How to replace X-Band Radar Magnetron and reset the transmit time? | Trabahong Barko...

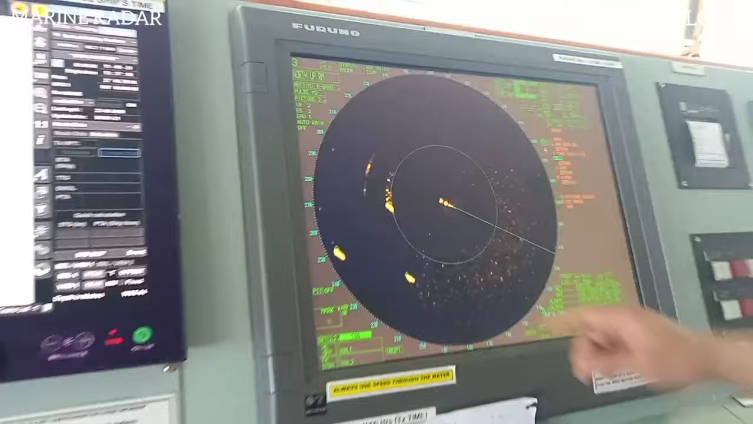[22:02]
At lalong gumanda yung kanyang target.
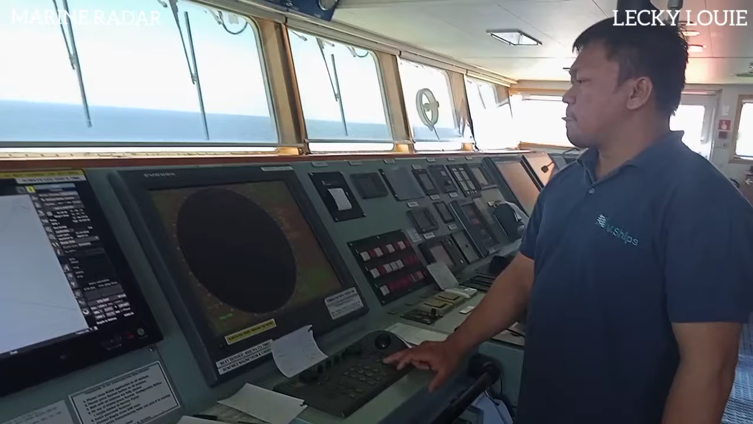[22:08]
Tingnan natin kung okay, maganda.
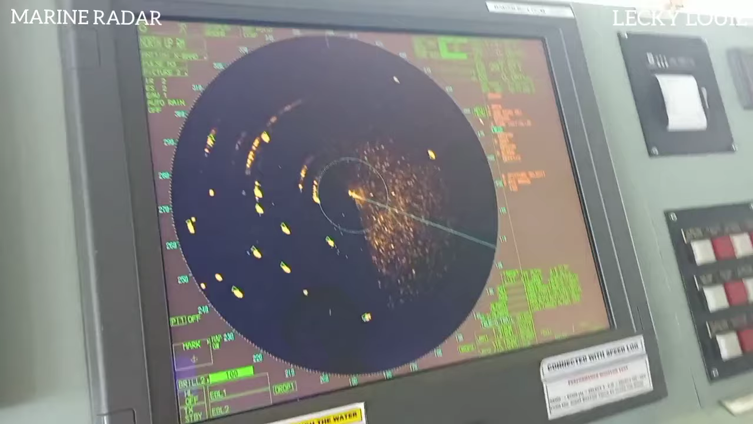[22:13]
Maganda ang mga echo ng mga target natin. Kumbaga, itong mga yellow,
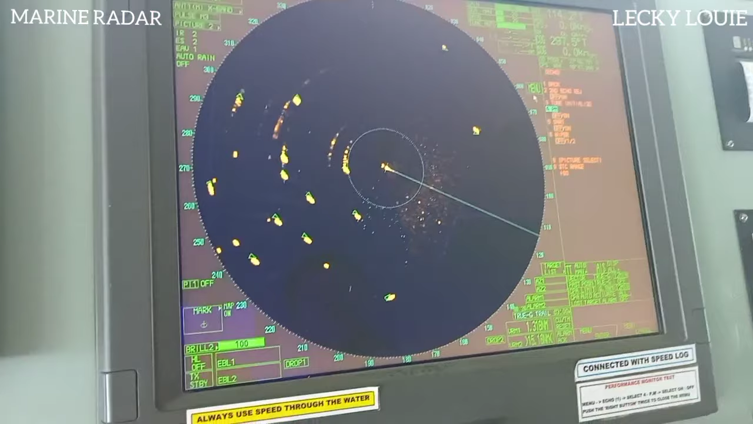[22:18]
yan yung mga barko sa ating paligid or in sa area natin.
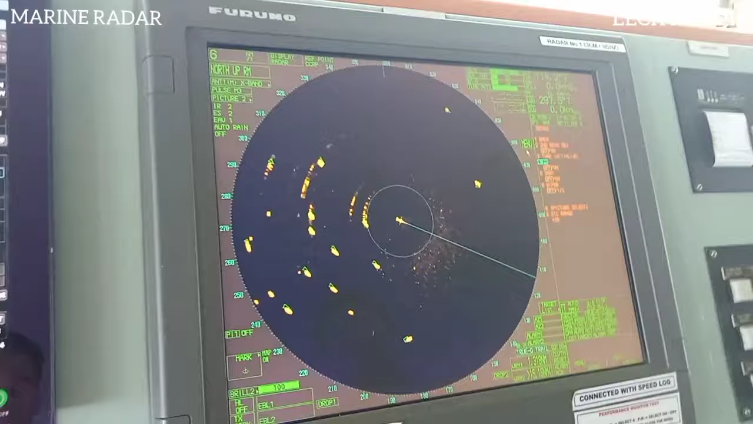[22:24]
Yan. So, maganda ang kanyang detection sa 6. Then, we try to 12. Yan.
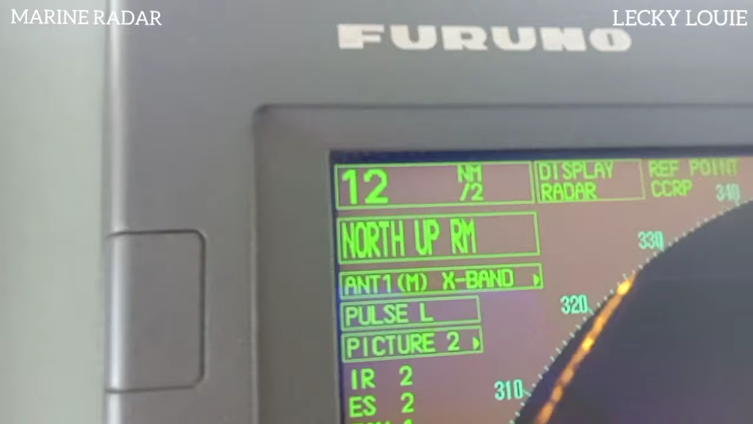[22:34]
So sa 12 nautical miles, so okay, maganda, maganda ang kanyang mga discs kasi nakikita natin yung mga malalayo.
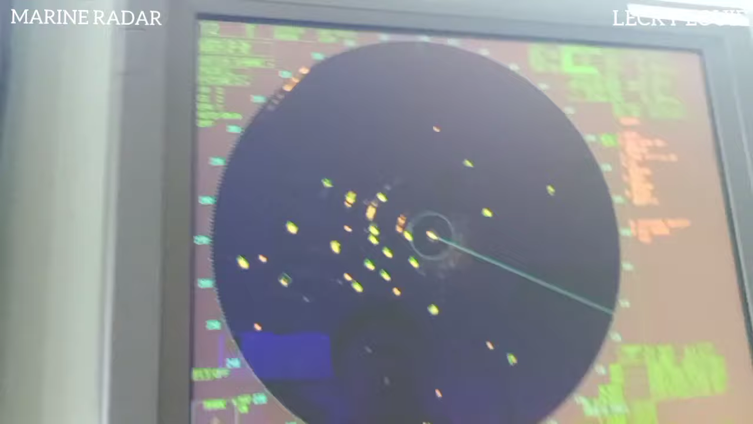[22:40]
Let's say itong mga to, barko na to, it's about 11.7 nautical miles.
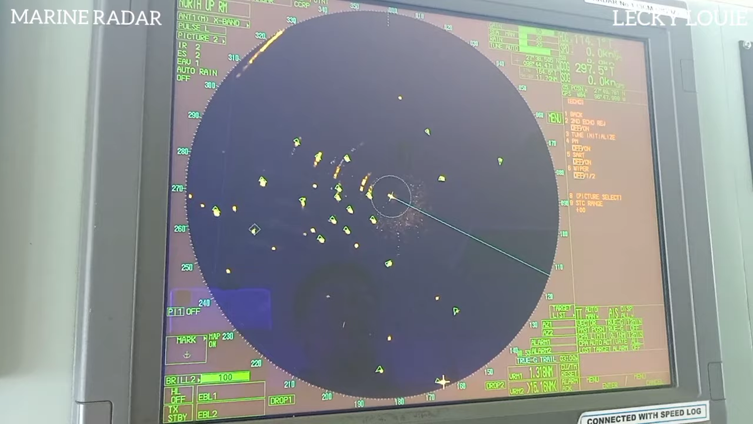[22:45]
So okay yung kanyang detection sa 12 nautical miles.
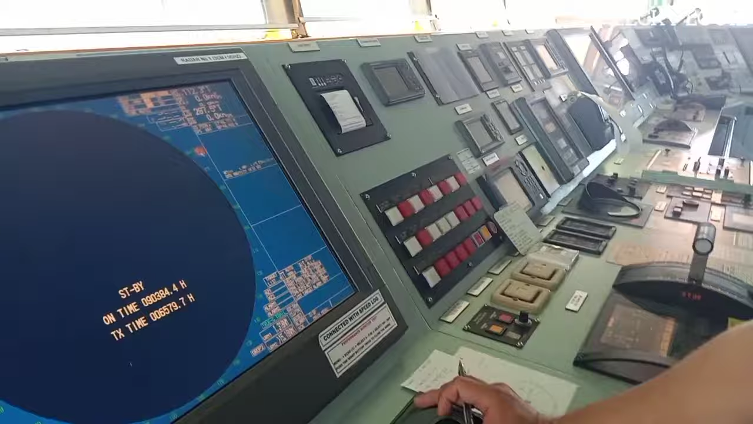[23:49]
Okay, transmit time. First, we click the menu button.
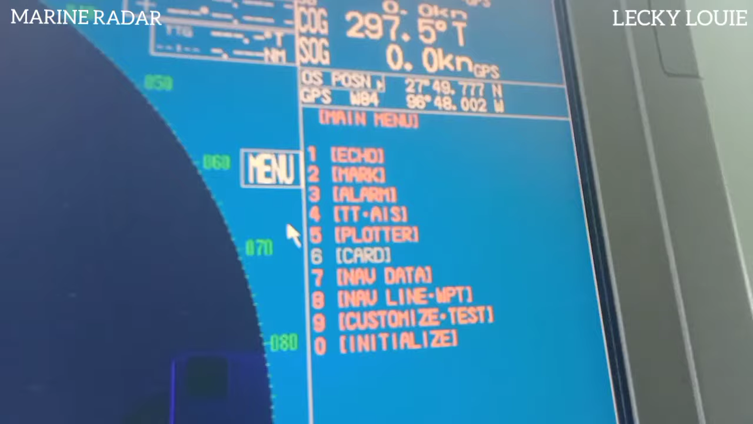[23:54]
Then we go to zero, the initialize.
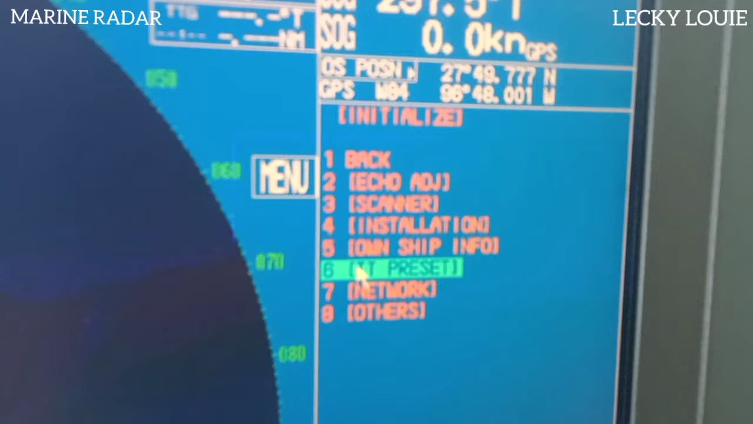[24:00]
Then we go to number 4, installation. Then we will see the number on time on number 8.
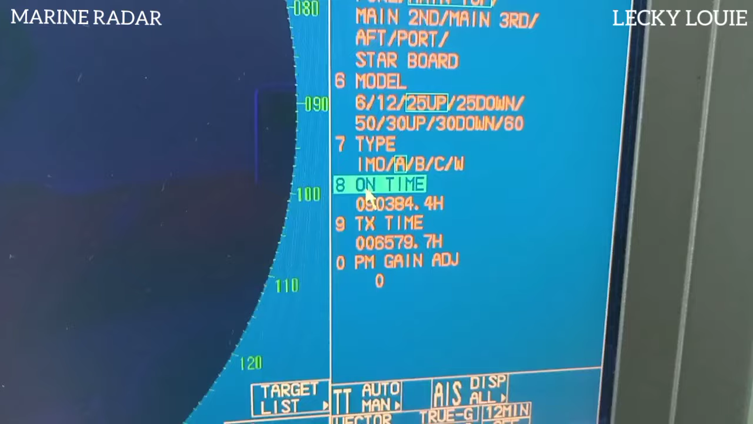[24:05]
And the number 9 is the TX time. So we will first the on time. Yes. Then we click. And then we make it 000.
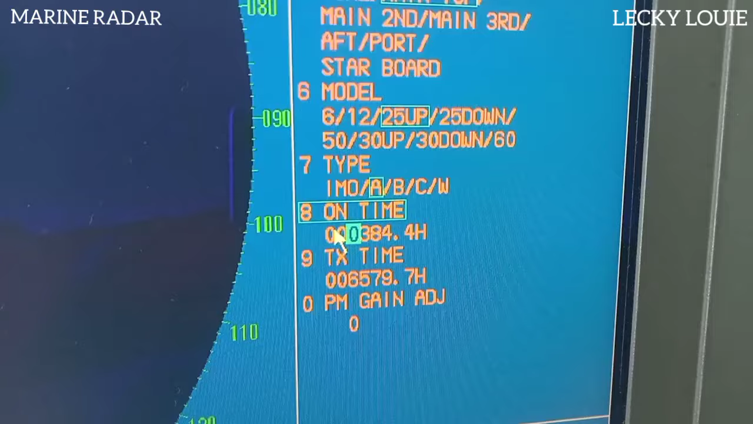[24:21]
0 0 0 0 0 0. Then enter.
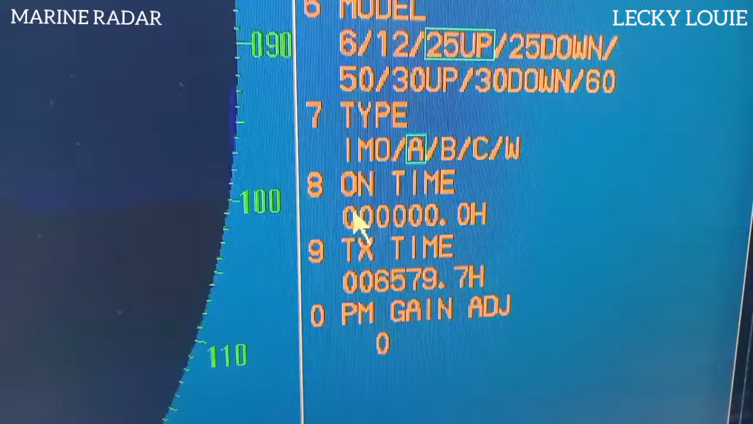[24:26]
Okay, so 0 already. Then the next one will be the TX time on the number 9.